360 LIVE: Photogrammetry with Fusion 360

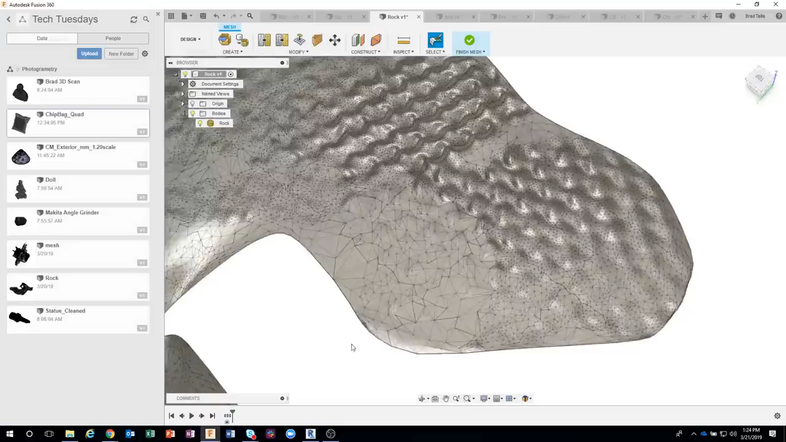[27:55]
So again, you have to decide how far can you reduce. And we'll come back to that here in just a moment. We also have, you know, create a closed mesh so it turns it into a watertight solid. And typically you want to try and get into a watertight solid. And we'll talk about that here in a moment. Now I'm going to skip a couple of these because I want to get to this plane cut.
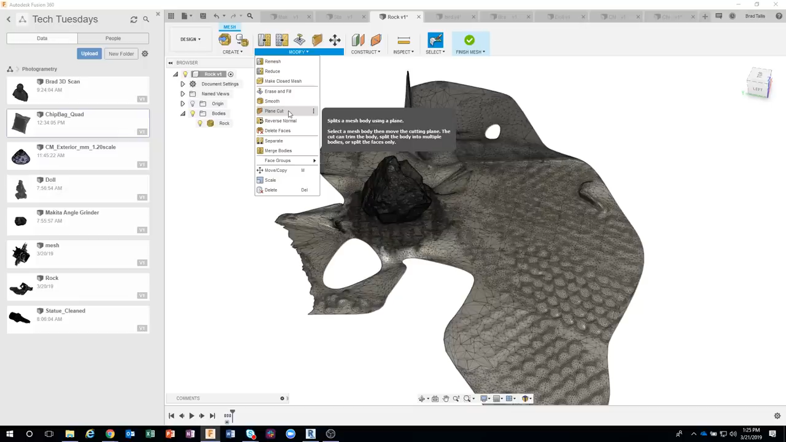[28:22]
Okay. I'm going to go ahead and click on plane cut.
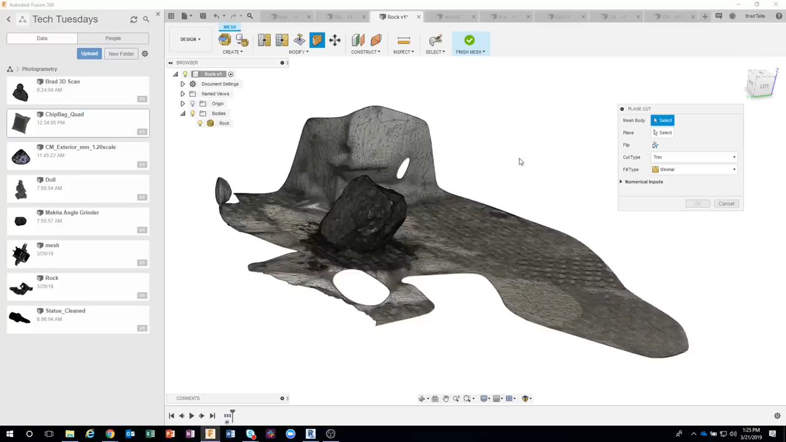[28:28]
And then it's asking for a plane.
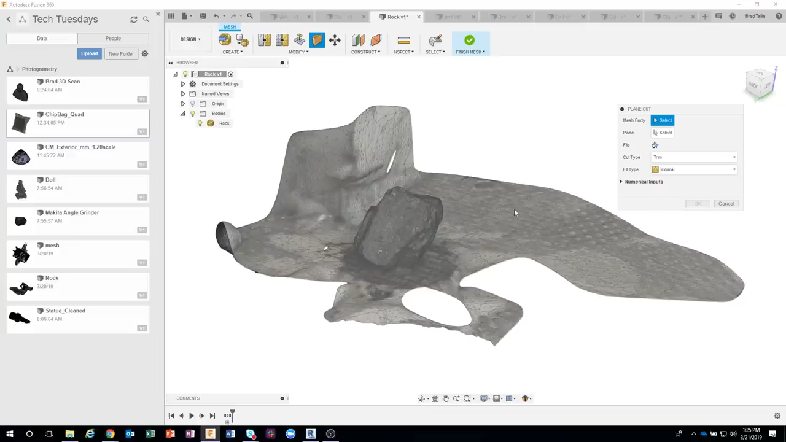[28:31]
So I'm just going to go ahead and click. I'm going to click on the mesh body first of all. And then it's going to create a plane.
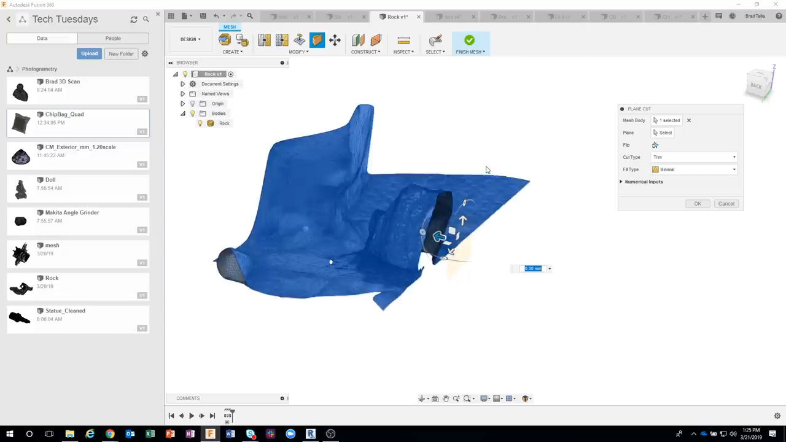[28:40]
Now it did it vertically, but I can go ahead and rotate this horizontally. So I'm just going to kind of rotate this plane. Now again, notice how long it's taking to do some of these actions.
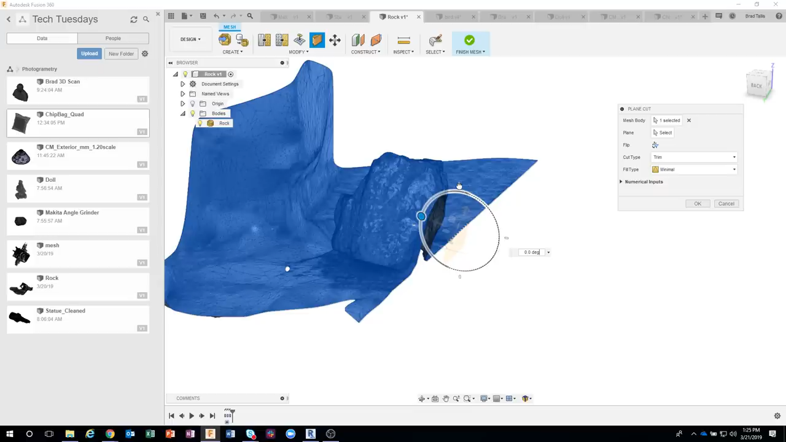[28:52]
And that's because of how many triangles.
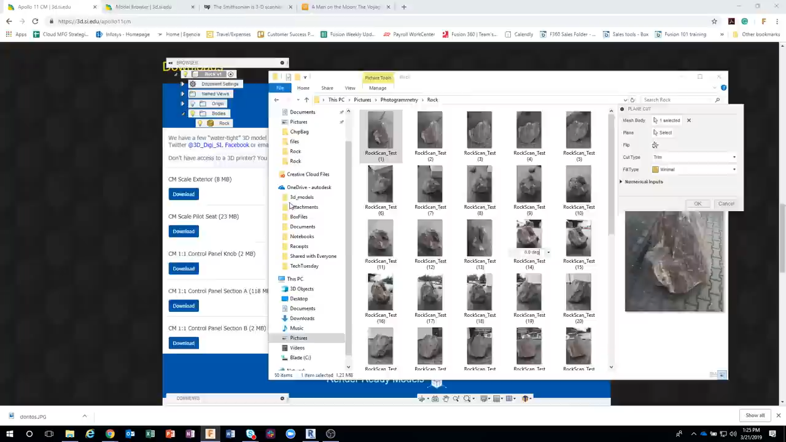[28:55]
In fact, you can see it's thinking quite a bit. It's, you know, it has a lot of little faces and edges it's trying to figure out. So if you can clean it up before you bring it into Fusion, you'll probably be happier. So I'm going to go ahead and drag this up a little bit.
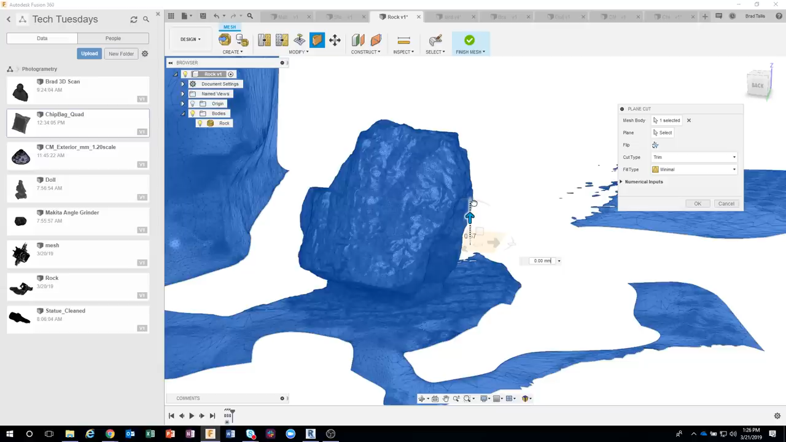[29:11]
You can kind of see how it's removing some of those other triangles as it's slicing up through this rock.
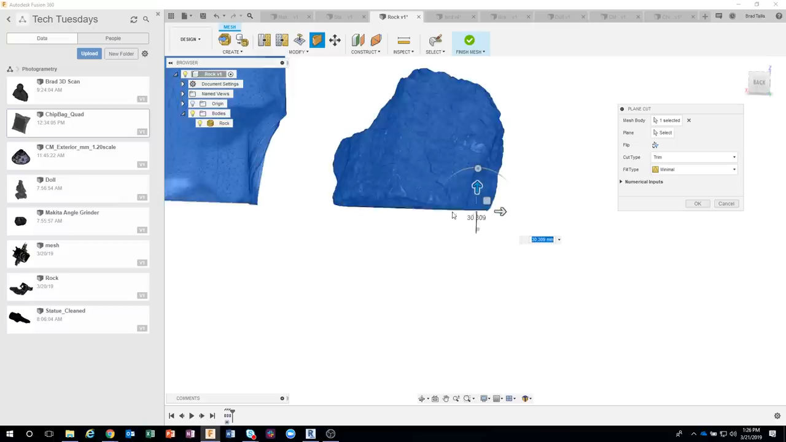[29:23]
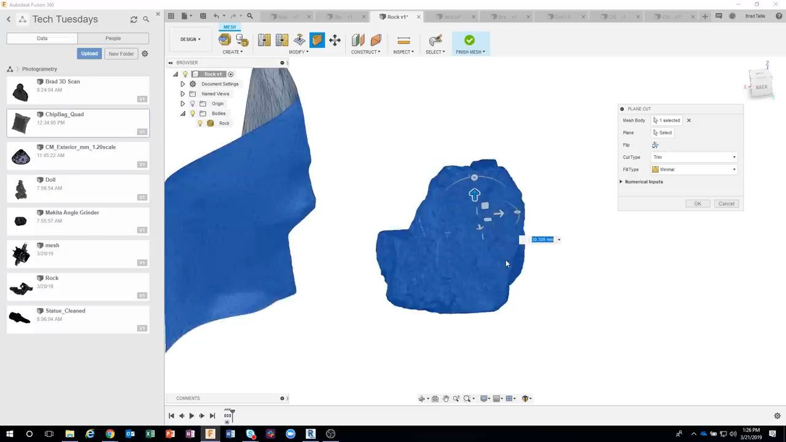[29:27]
Okay, and you'll notice it's trimming it.
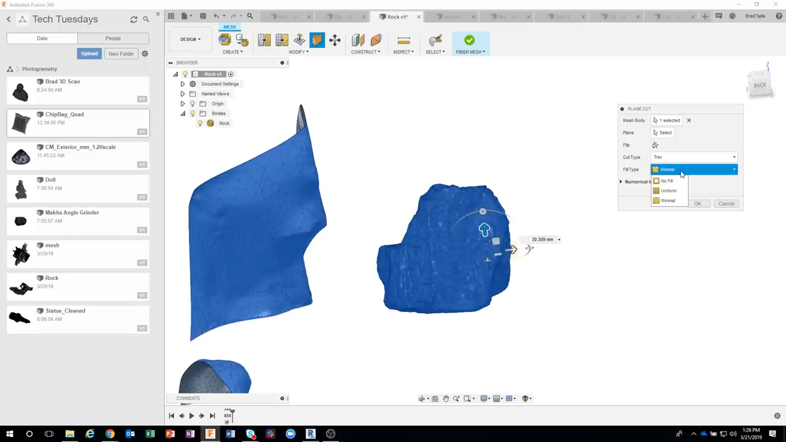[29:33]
And we have different fill types, no fill, uniform, or minimal. Now you'll notice mine is set to minimal.
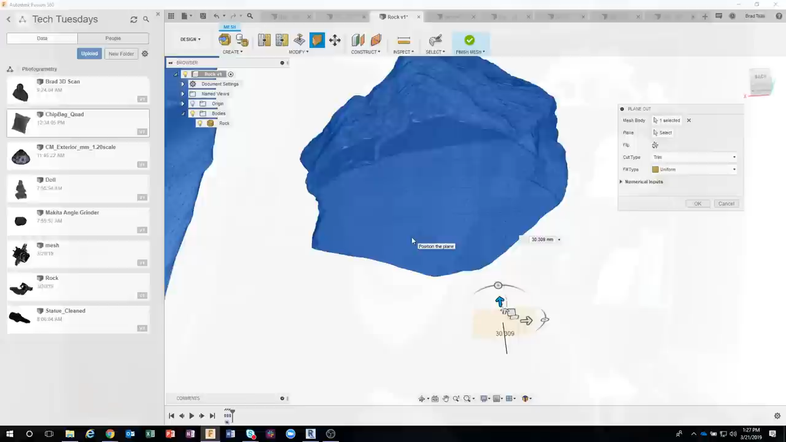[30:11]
And then if I say uniform, it's going to basically try and create this flat surface using uniform size triangles. So you can kind of see the result you get there. And again, it really depends on what is your end result. Are you trying to 3D print this? Are you trying to manufacture it out of foam? You know, is it a rendering, whatever? So I usually do the minimal fill.
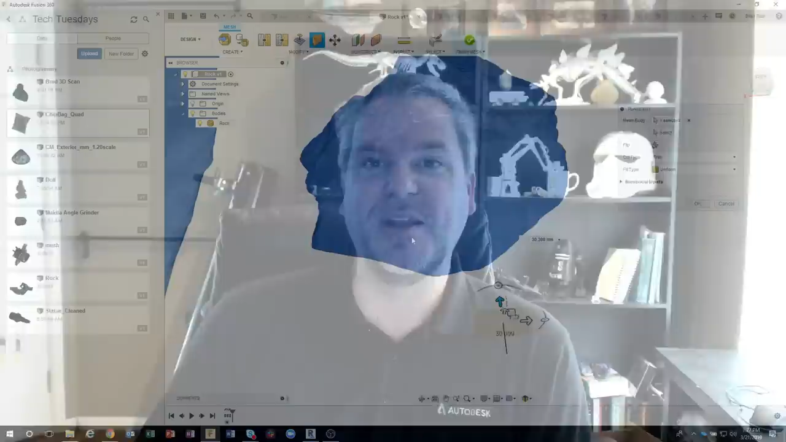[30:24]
I think it almost keeps it flatter than the other one does.
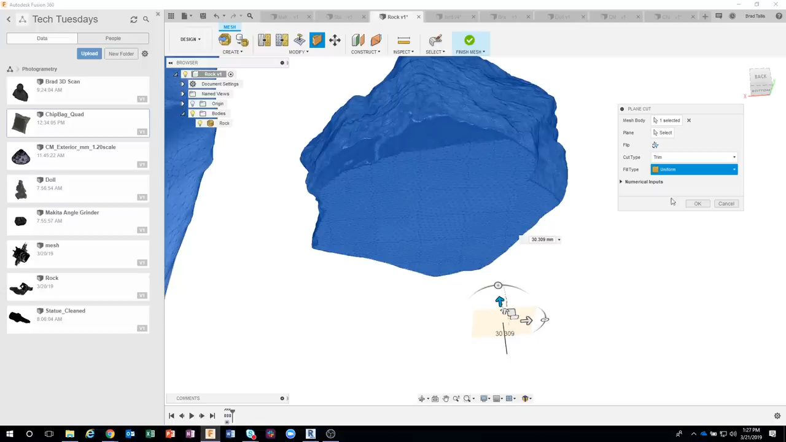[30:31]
So I'm going to say minimal, and it's going to use a lot less triangles. So I'll say okay. And now I have this flat rock.
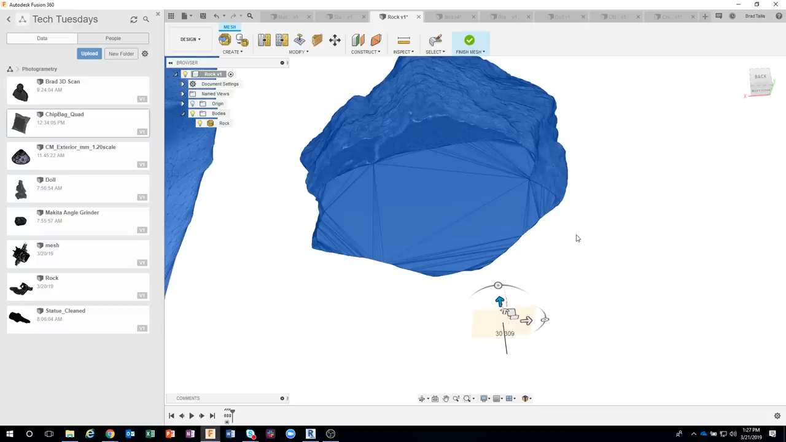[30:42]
So I just basically removed all of the sidewalk and the ground around the rock. Now I still have some geometry over here that's kind of a pain.